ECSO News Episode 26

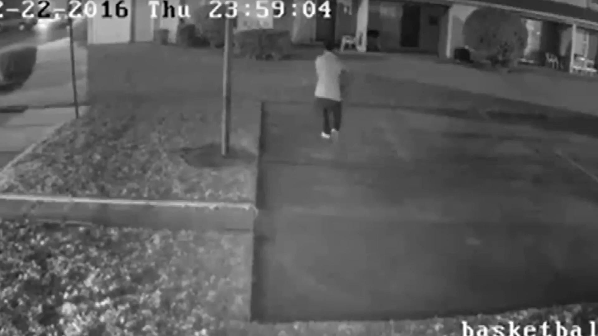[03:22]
and now ECSO investigators are looking for this man in this surveillance video. It is believed he may be involved in that shooting. If you have any information about this shooting, contact Crime Stoppers at